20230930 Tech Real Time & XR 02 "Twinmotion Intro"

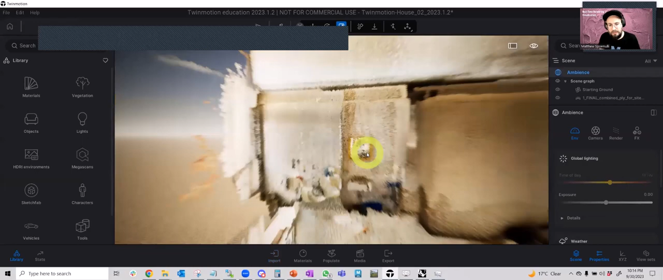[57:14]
This is a scan that I took of a house in my family, my Italian side of the family's hometown. And it was a scan of the house that I made,